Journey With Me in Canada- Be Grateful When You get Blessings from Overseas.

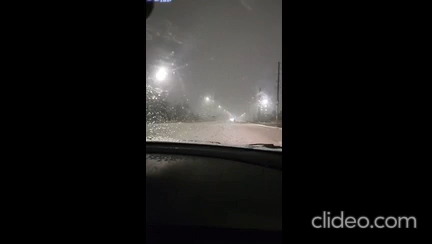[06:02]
You know, love it when it's cold. You know, look how we are driving on ice. Ice on the road. Jamaican people who are watching this alive, yeah? When? You know, foreign family then. Oi. When? You know, foreign family. When you're in a foreign family,